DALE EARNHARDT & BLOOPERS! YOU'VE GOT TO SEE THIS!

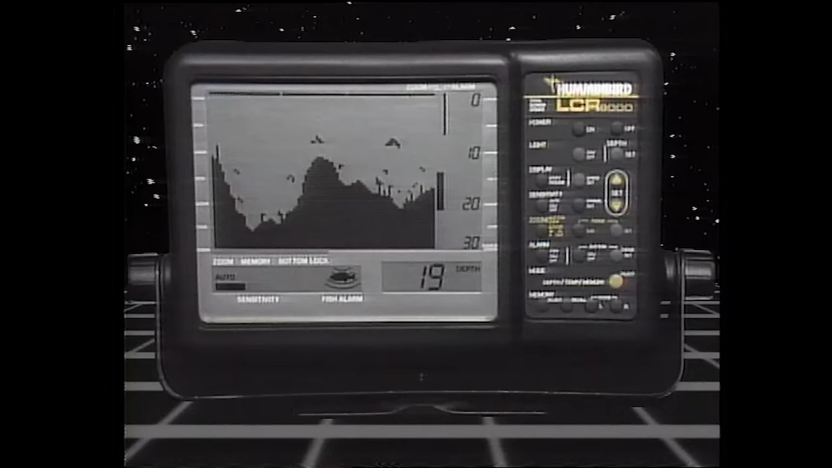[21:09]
and zoom and bottom lock with split-screen viewing, the LCR 8000 does things charts can never do.